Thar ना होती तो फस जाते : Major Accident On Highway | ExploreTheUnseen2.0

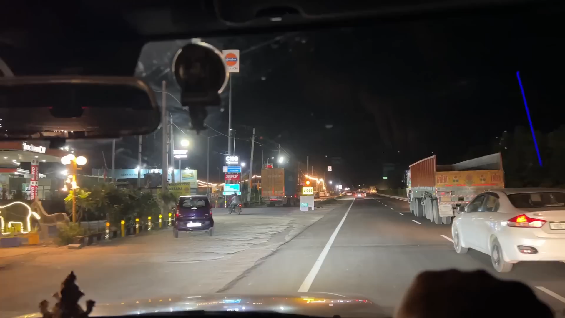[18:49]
2.5-3 रुपए सस्ता है, काफी सस्ता है।
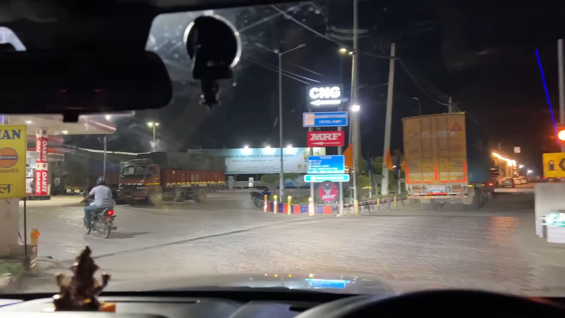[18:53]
तो यहाँ से अपन डीजल ले लेते हैं और फिर यहाँ से आगे बढ़ेंगे। आई थिंक ये खाली है ना, ये वाला खाली।
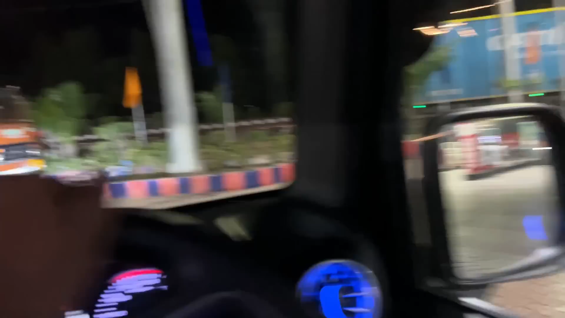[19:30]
तो 13.3 का एवरेज अगर एक दो प्लस माइनस भी हुआ तो ठीक है, प्लस तो नहीं होगा, माइनस ही हो सकता है, क्योंकि मैंने इस पे चेक किया था कि इस पे थोड़ा सा एक दो का डिफरेंस होता है।
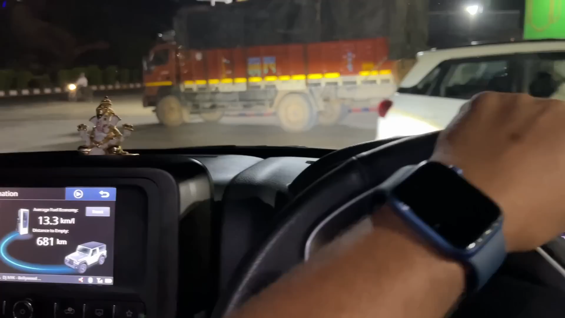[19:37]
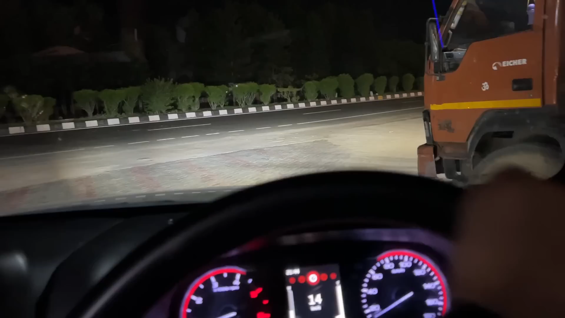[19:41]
बाकी यहाँ डीजल भरा लिया, अभी जग्गी पे रुक के कॉफी उठा लेंगे क्योंकि रात में आज लंबा होगा तो कॉफी जरूरी है। तो
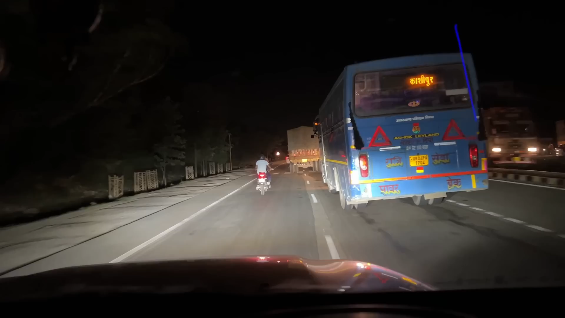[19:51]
भाई ये आ गया सामने जग्गी और सामने आ गया अंबाला का गेट, मतलब हरियाणा का वो जो धनुष वाला गेट है ना वो आ गया।
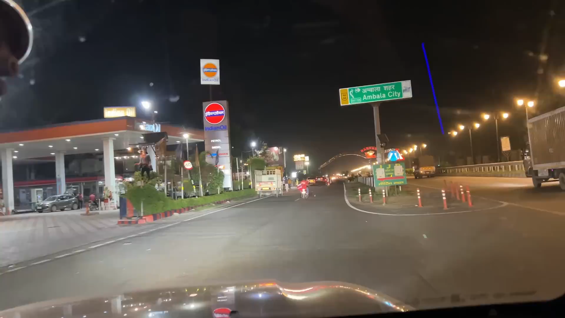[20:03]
यहाँ से फट से एक कॉफी उठाएंगे और सीधे चलते बनेंगे आगे, यहाँ पे रुकने की जरूरत ही नहीं है। भाई विक्रम भाई तो गाड़ी में ही बैठे, मैंने कहा आप बैठे रहो गाड़ी में,
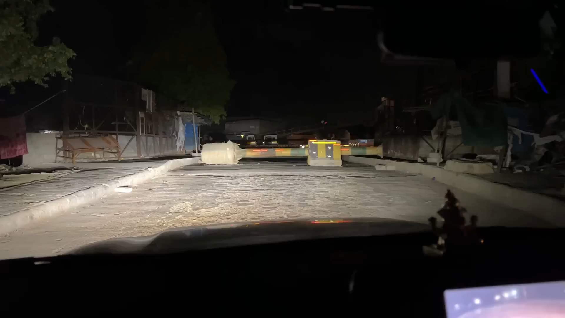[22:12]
नहीं मैं उस तो रॉन्ग साइड से लेना पड़ेगा, रॉन्ग साइड से लेना पड़ेगा, ये पीछे गाड़ियां जा रही है।
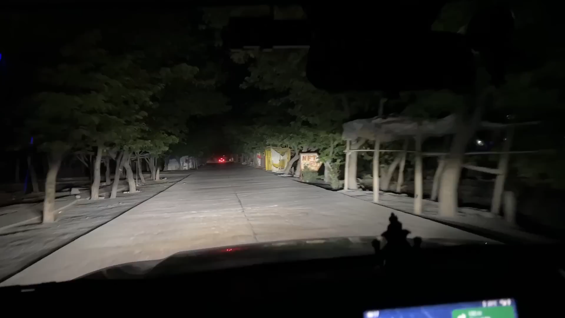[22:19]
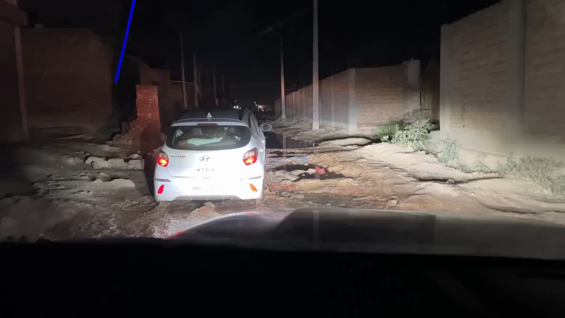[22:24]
गूगल ने लास्ट में आते के साथ कहा कि भैया तुम लोग का आज एडवेंचर नहीं हुआ है, एक बस तुम लोगों ने सुबह जब डिवाइडर कुदाया था वही एडवेंचर हुआ, ये तुम्हारा एडवेंचर कराते हैं। बाकी यार नियोस जा रही है तो कोई टेंशन ही नहीं है भाई, अपनी तो निकल ही जाएगी।